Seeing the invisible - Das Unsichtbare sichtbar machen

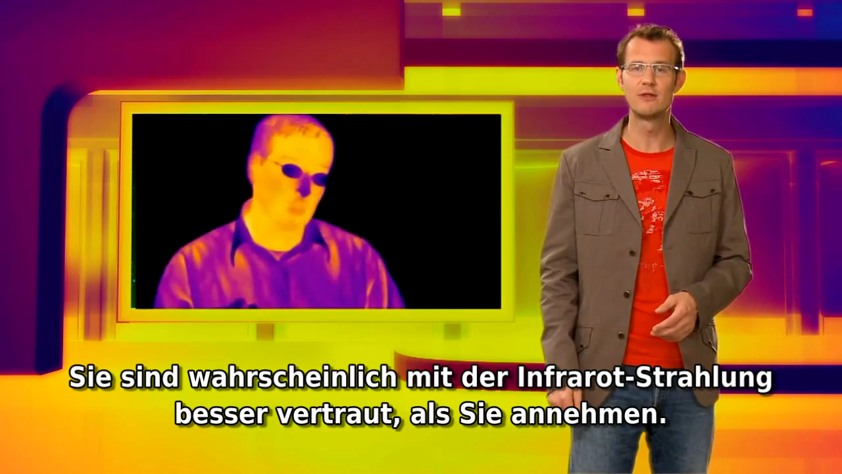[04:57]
You may be more familiar with infrared radiation than you think, because on Earth this kind of radiation is used by night vision goggles and cameras.
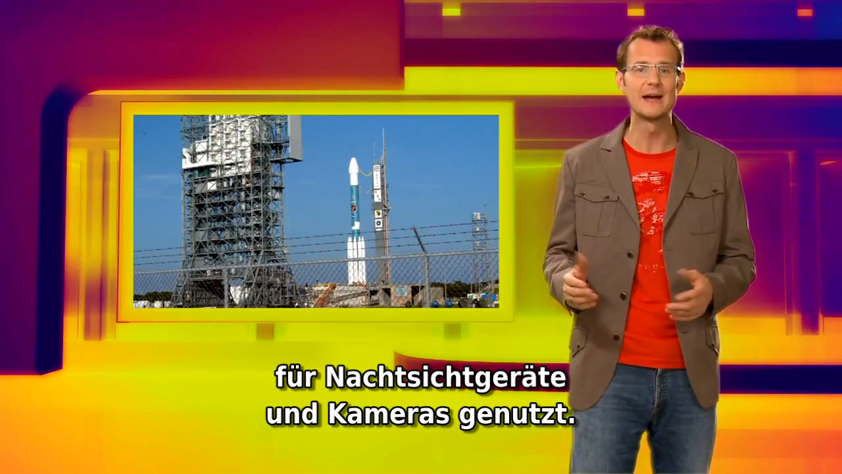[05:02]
But to detect the faint infrared glow from distant objects,
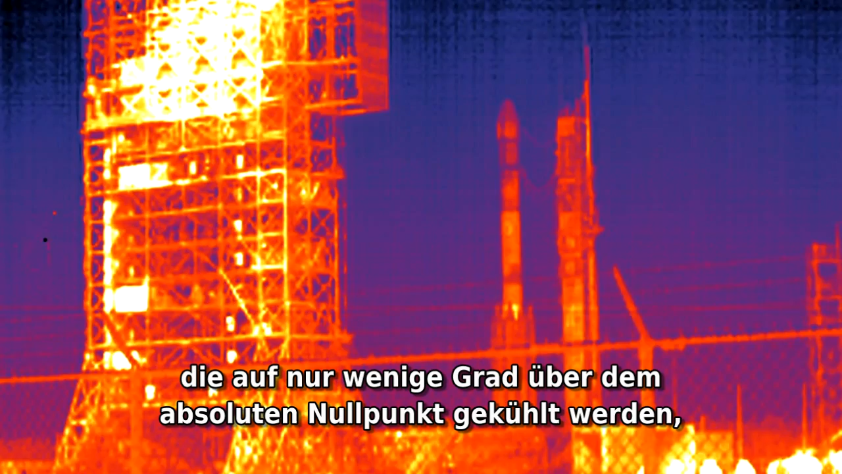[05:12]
zero in order to suppress their own heat radiation.
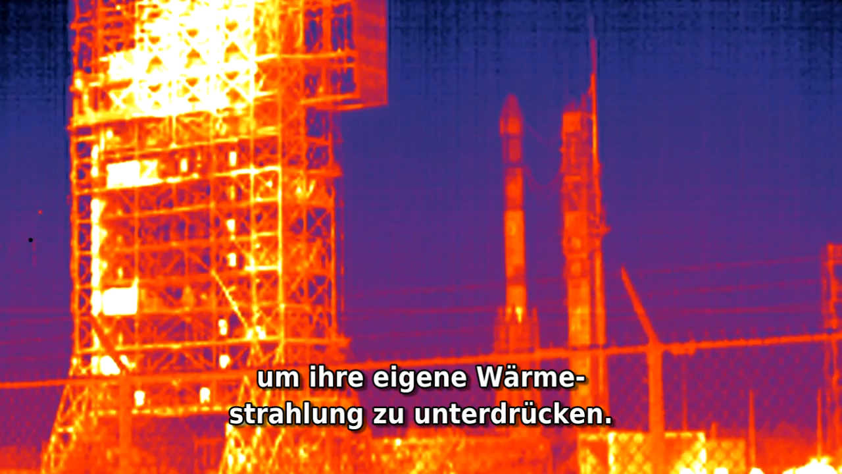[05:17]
Today, most big optical telescopes are also equipped with infrared cameras.